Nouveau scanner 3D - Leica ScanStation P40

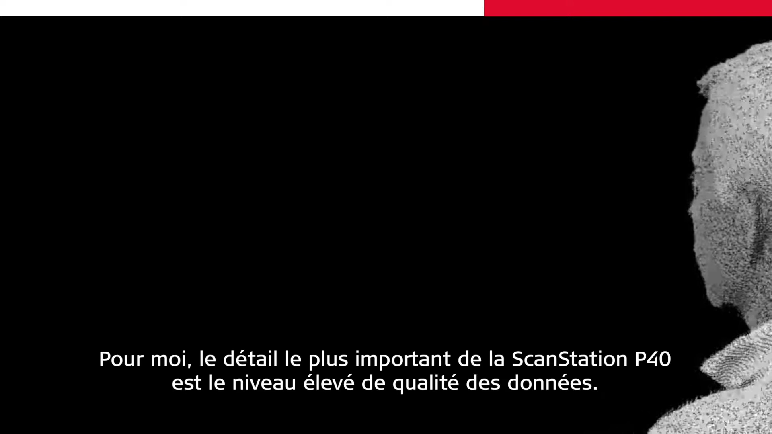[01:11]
For me the most important detail of this scan station P40 is the high level of data quality.
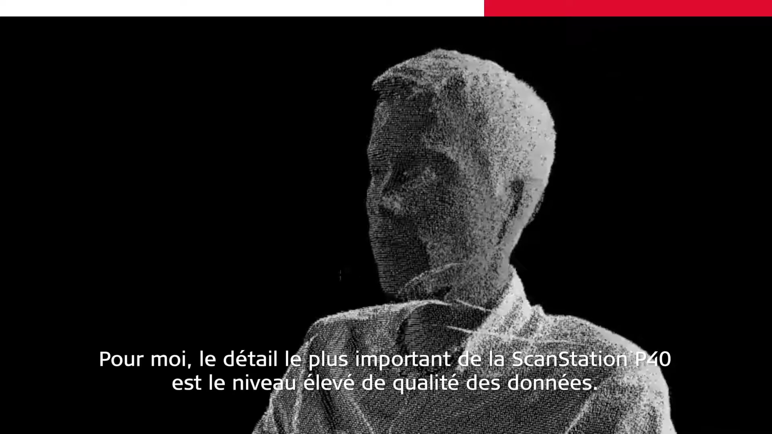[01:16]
I would say the biggest motivation is